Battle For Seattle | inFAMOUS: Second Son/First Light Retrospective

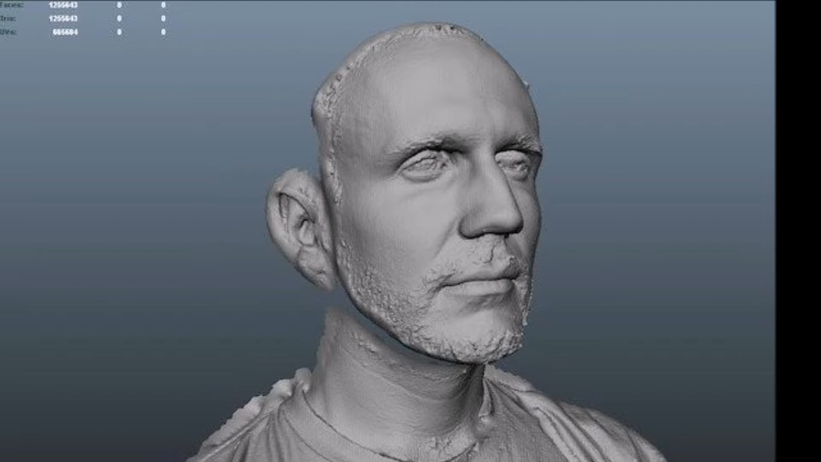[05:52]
Each model consists of nearly 1.4 million polygons, and since that takes up a lot of space, the designers would have to compress it.